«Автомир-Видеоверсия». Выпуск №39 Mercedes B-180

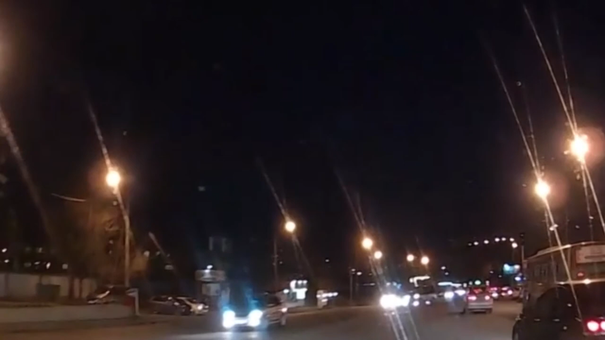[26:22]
Видеорегистратор был установлен в салоне Honda Fit, хозяйка которой двигалась по левой полосе в сторону спортивной. Внезапно ей наперерез с прилегающей территории выехала девушка на Subaru Impreza.